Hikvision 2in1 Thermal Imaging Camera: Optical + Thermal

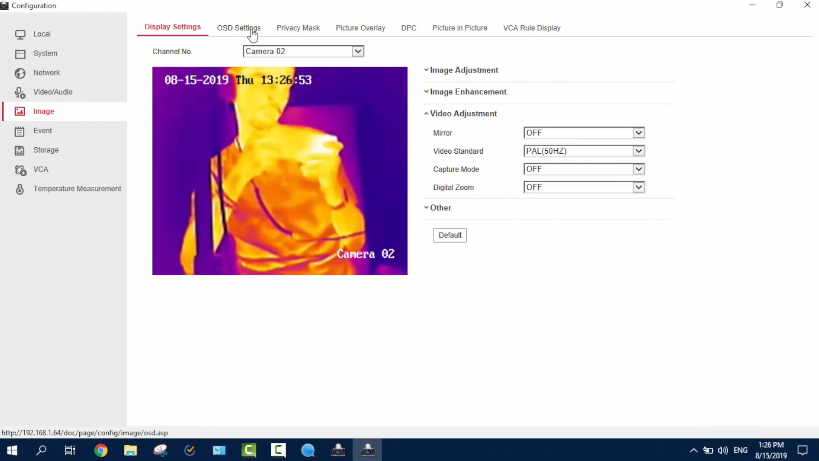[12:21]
OSD settings. It's about this line over here. So, if I'll turn it on, you see, it just disappears. This is how does it work.
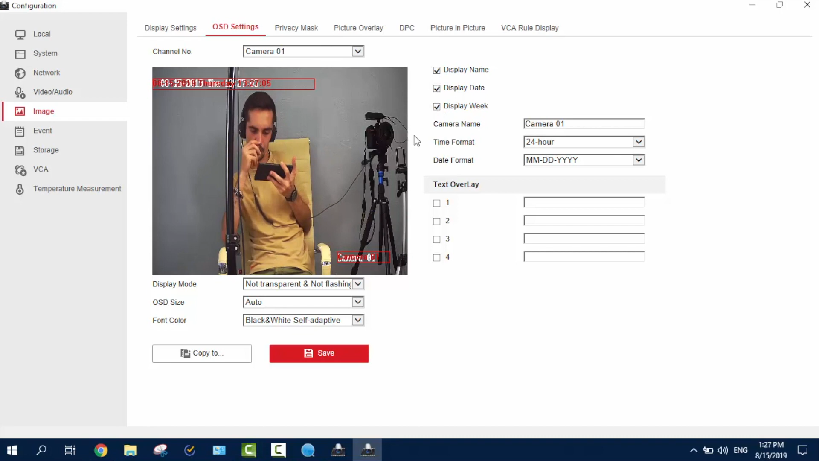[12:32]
Next is the privacy mask, of course, if you're enabling it.
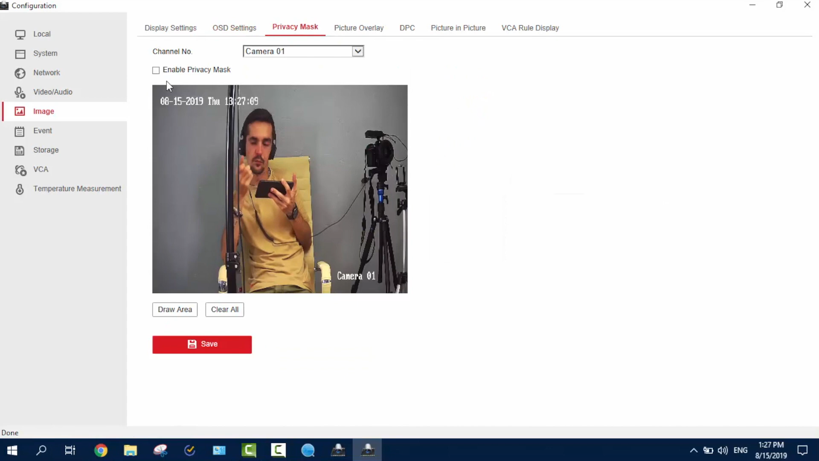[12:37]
And the picture overlay, the thing we're into about this time. You just upload this picture, enable picture overlay. This is the DPS.
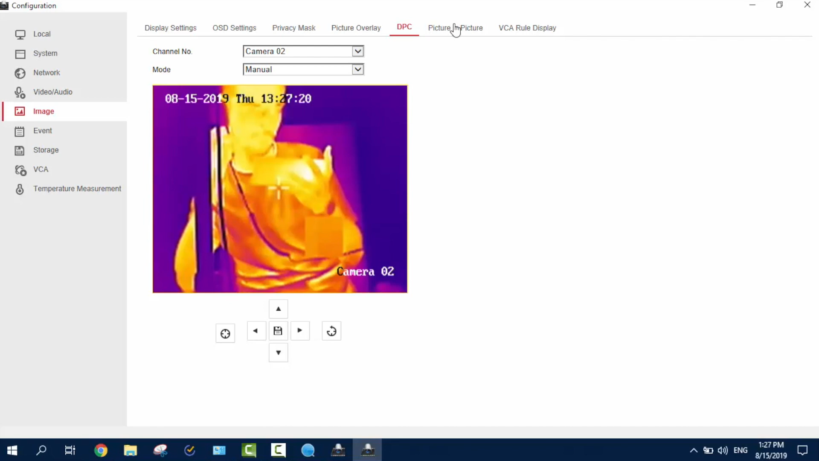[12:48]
The, well, fixing the bad pixels. And this is the most amazing theme here. Picture in picture.
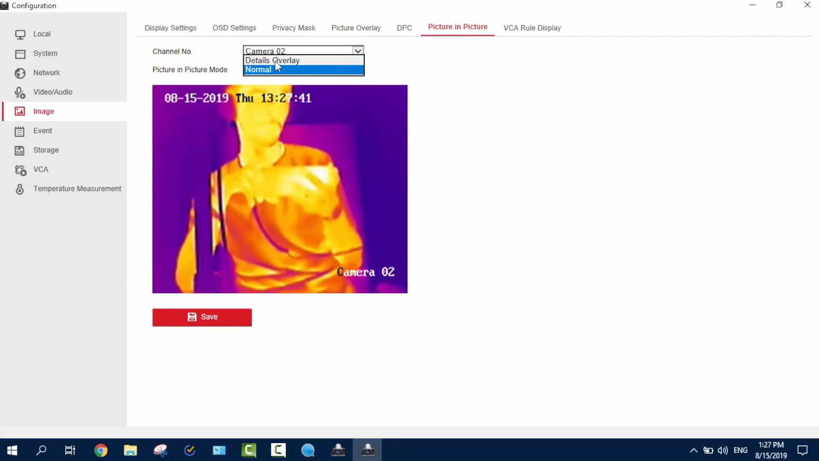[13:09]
Go to details overlay, going for zero and zero. And now, you see, both. But if we go like 50 and 50.
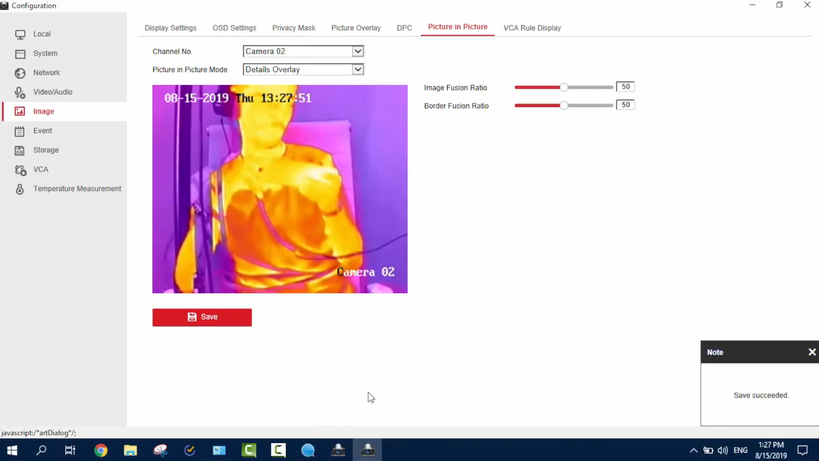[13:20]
So, it's the more details. This is just amazing.
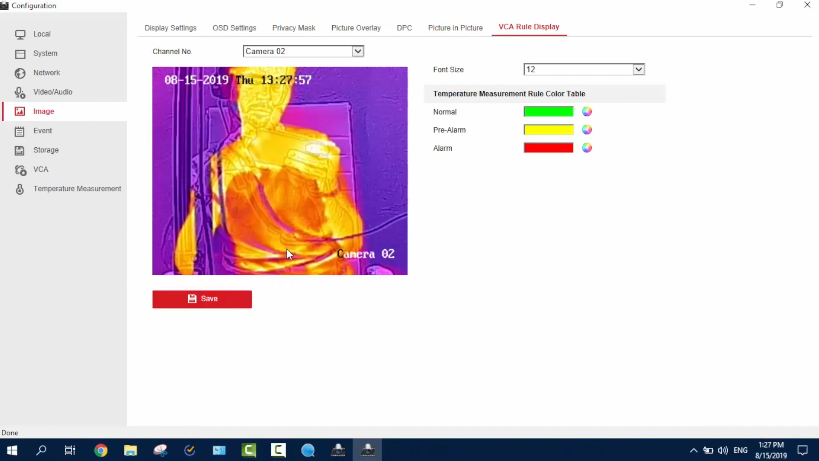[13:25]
And of course, the VSA rules, as you can all create here.
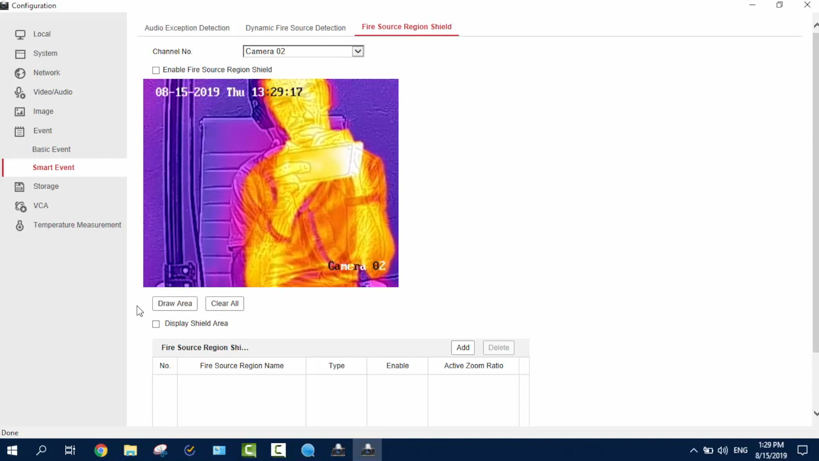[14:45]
I mean, if you know something will be really warm, you just draw an area in here where you know will be warm, and enable, and you get saved.
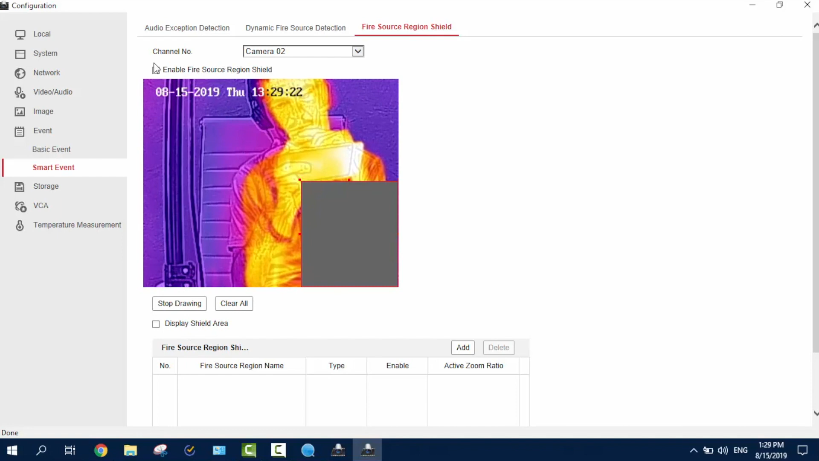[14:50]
So, it will, so you won't be notified if something warm happens here, but it will be notified if something warm happens here. Yeah.
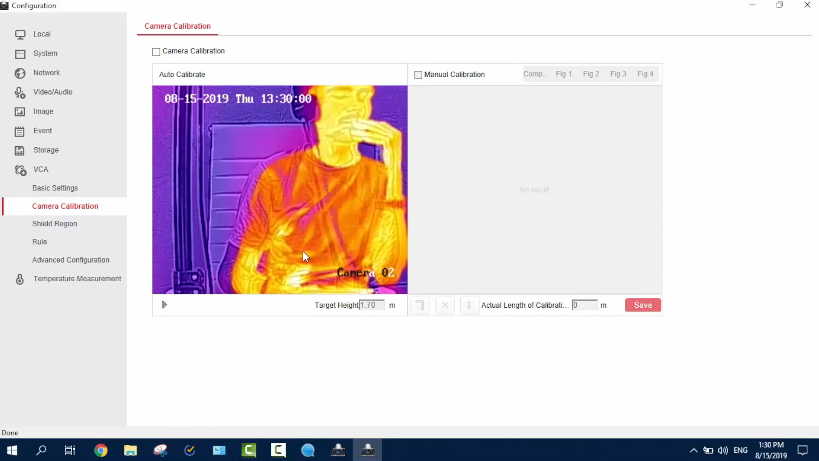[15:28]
Shield region. Rules. And advanced. And the temperature measurements.